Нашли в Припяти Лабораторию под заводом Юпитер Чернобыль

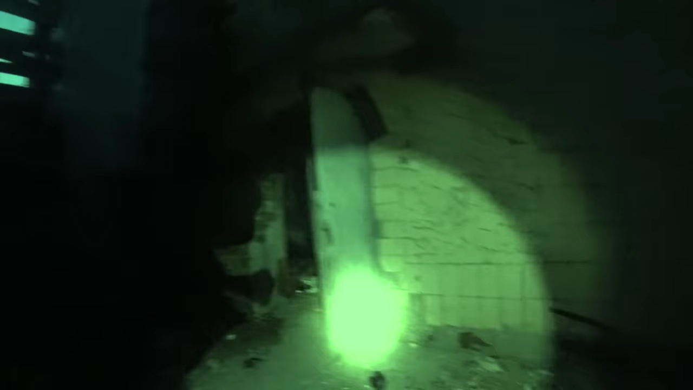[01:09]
Так, ребята, вот это, я так понимаю, дверь ведет в сам завод Юпитер, чтобы внутрь войти. Но там, поскольку мне известно, ничего интересного нету.
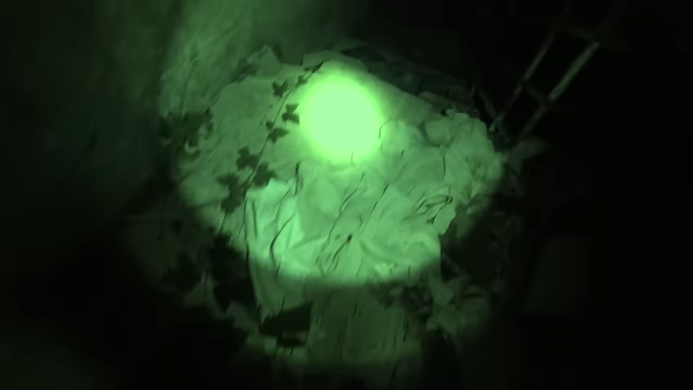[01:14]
Но, может быть, мы завтра туда еще зайдем. А вот эта дверь, в которую мы вошли, она нас сейчас приведет в подвал.
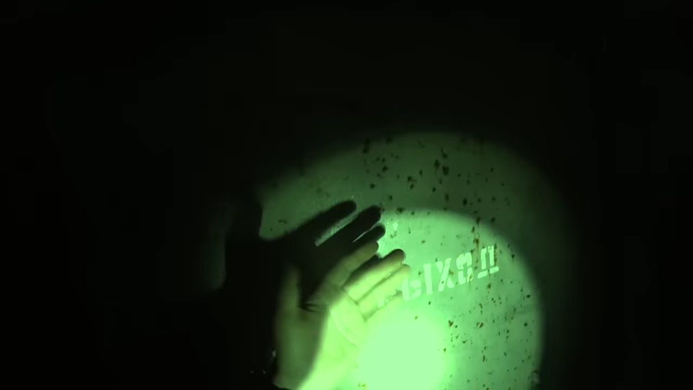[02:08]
Легенький конденсат на ней, ребята. Так, идем. Здесь придется добавить на воде сюда.
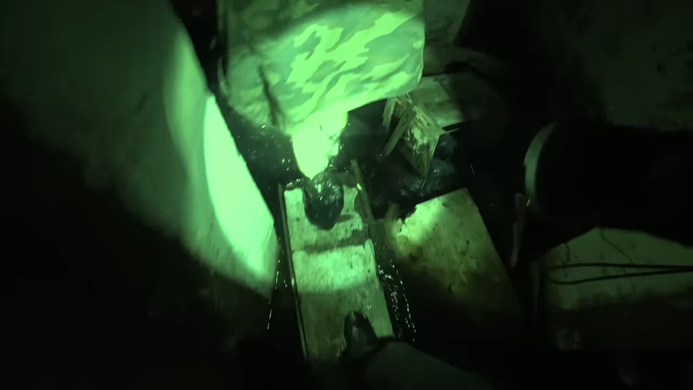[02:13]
Да. Много. Ух ты, какой тоннель впереди. Старайся долго в воде не киснуть.
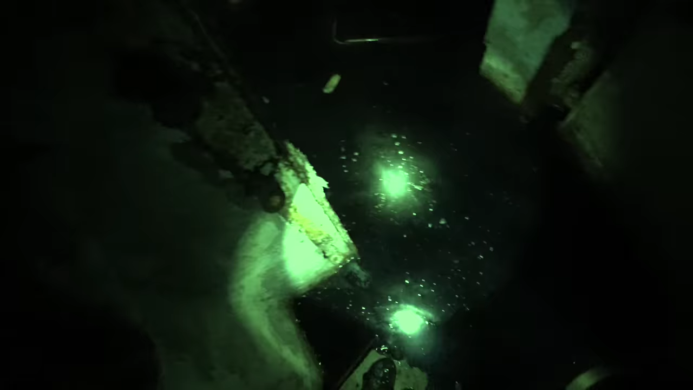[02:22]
Так, сейчас, ребята, мерзкий такой момент.
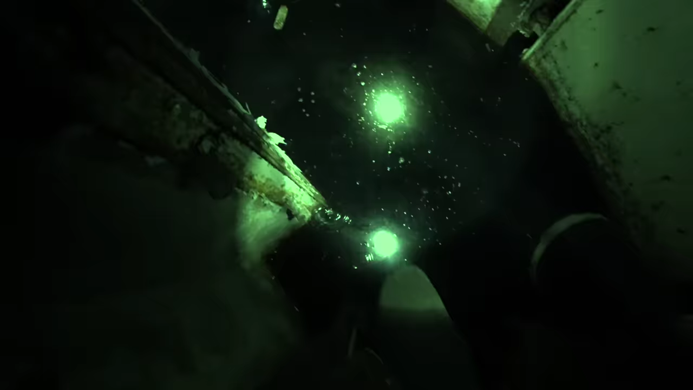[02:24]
Нужно вступить в воду. Я надеюсь, у меня педали не промокнут.
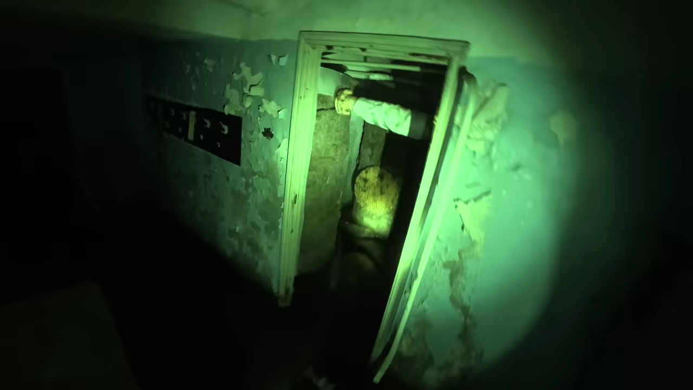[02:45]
Итак, ребята, у нас развилка влево и вправо.
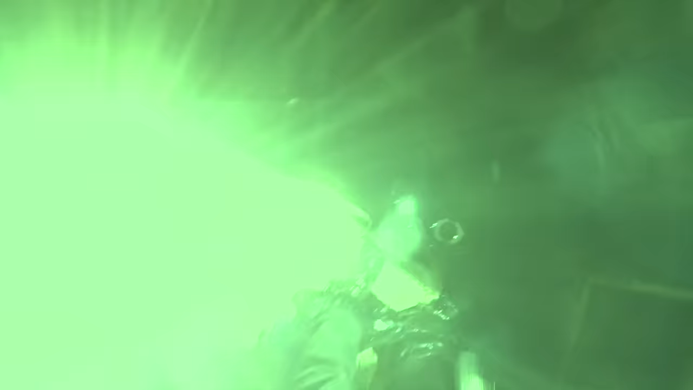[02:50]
Дальше у нас таких штучек, дрючек, на которые мы сможем становиться ногами нету.
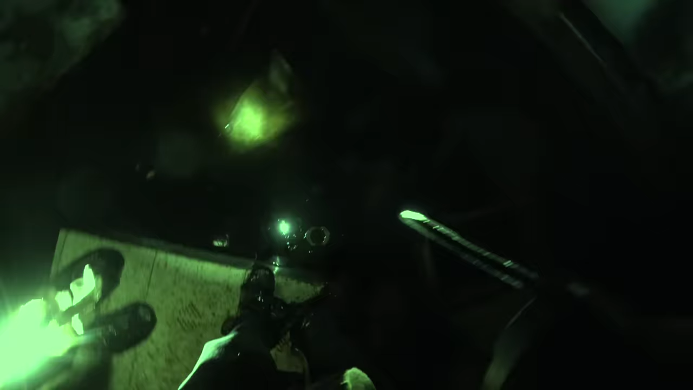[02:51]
Придется погружаться вот этими пакетами в воду. Но пока мы ходили по асфальту, даже когда здесь ходим, мы микро такие дырочки делаем. И вода может начать промокать.
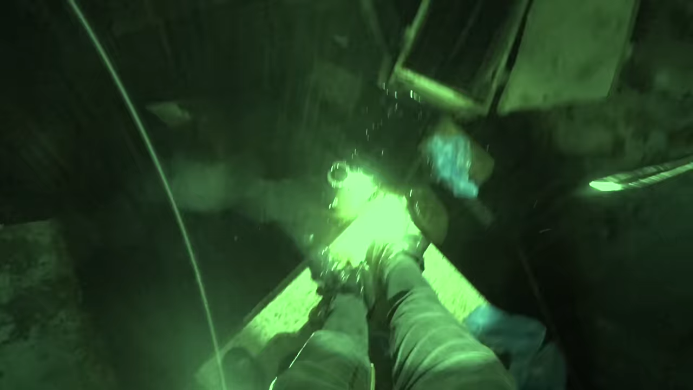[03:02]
Я бы не хотел мочить ноги в этой воде. Так. Что, мы идем куда?
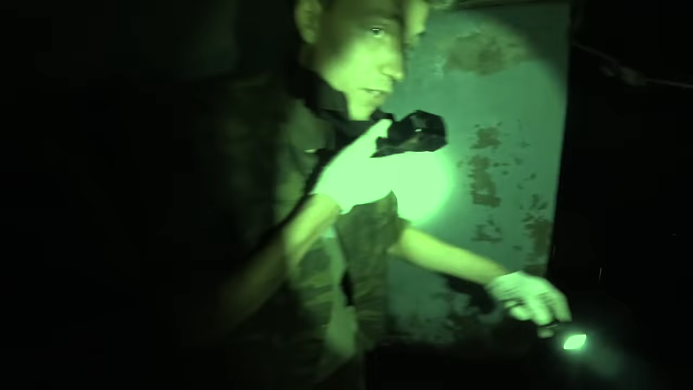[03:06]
Влево или вправо? Вправо, куда уже, смотри, слева, все кончается. Окей, иди первый.
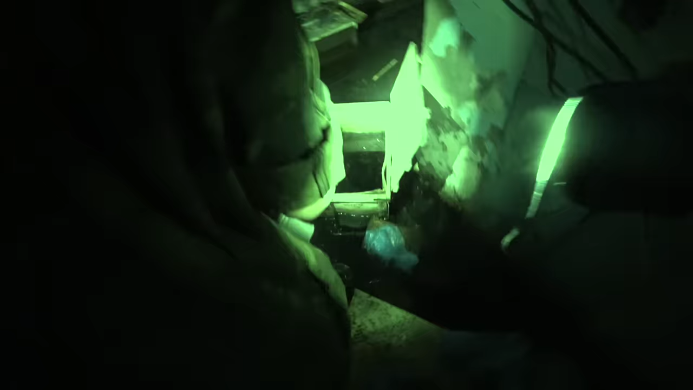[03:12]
Только осторожно, у меня этот ящик под ногами уже чуть не перевернулся. Да, мы идем вправо, и здесь ситуация придет в воду.
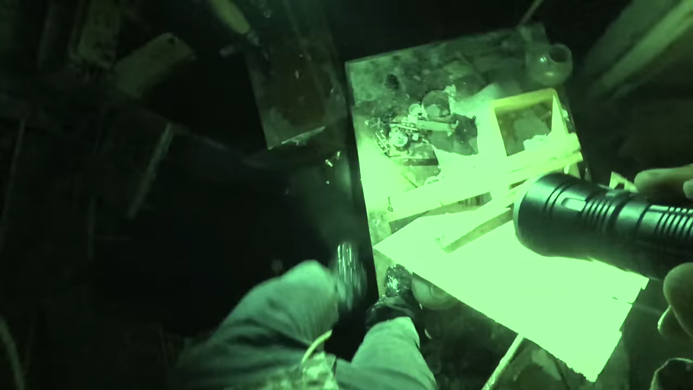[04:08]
Поэтому нам, наверное, сейчас нужно спускаться в воду и идти по этой воде в надежде,
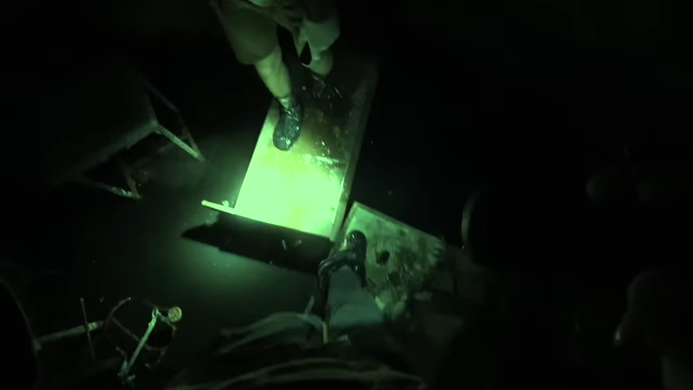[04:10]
что наши ноги не промокнут. Старайся аккуратные движения ногами делать, чтобы не набрать в шузы воды.
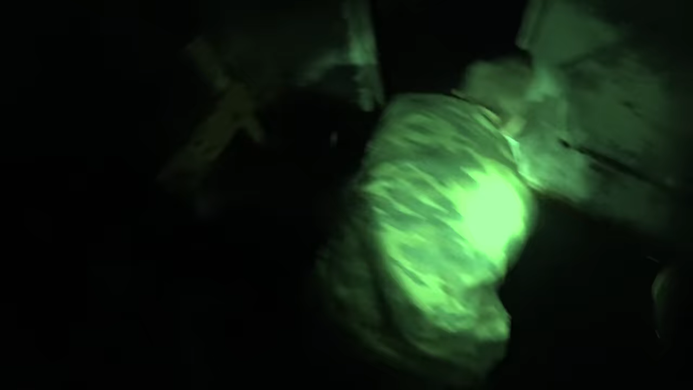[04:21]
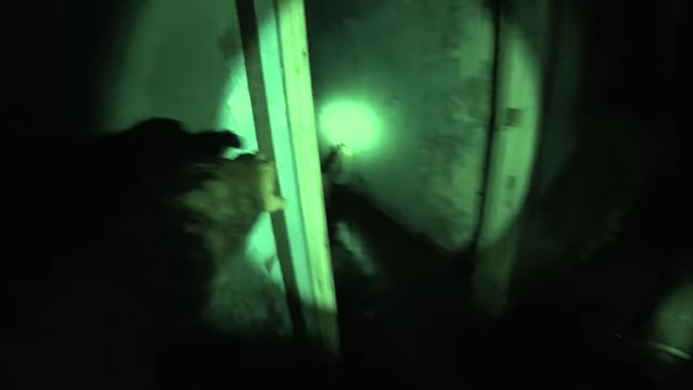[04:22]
Ох, это мелко все, ребята, вода почти заходит внутрь уже, но, в принципе, она еще не заходит. Честно? Потому что мне еще кажется, что правая нога у меня протекает. Да? А я снизу себе подошву сделал со скотча.
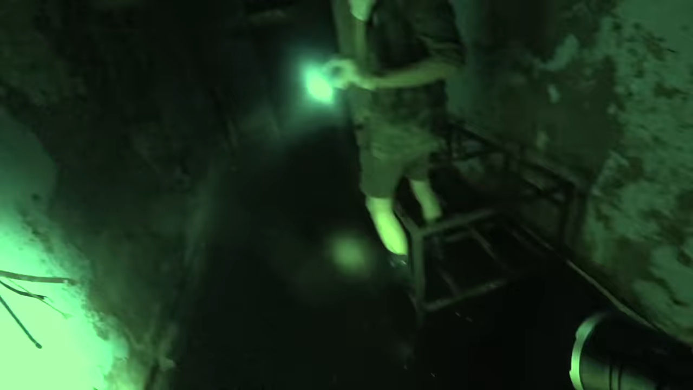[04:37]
Да, ты молодец, извините. Да. Пошли.
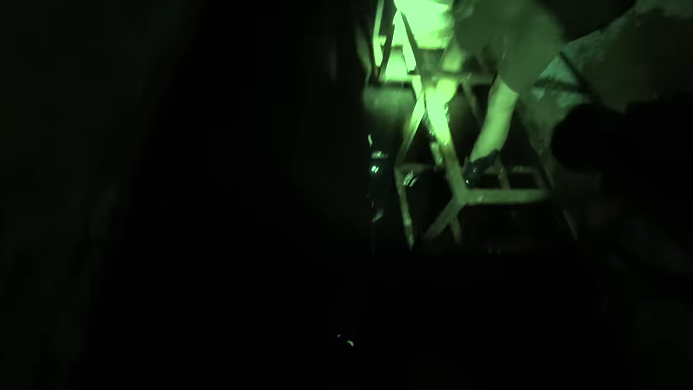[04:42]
Все-таки ты продолжаешь, как котики. У него одна из ног уже промокает. А я себе, ребята, сделал такую снизу, типа, усиленную подошву со скотча, а он что-то не додумался снизу промотать себе.
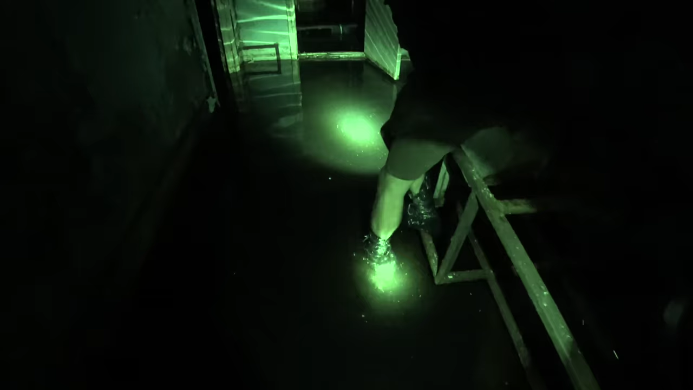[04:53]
Ну, я надеюсь, он сильно ноги не намочит. Так, глубина посболяет. Ай, ай, ай.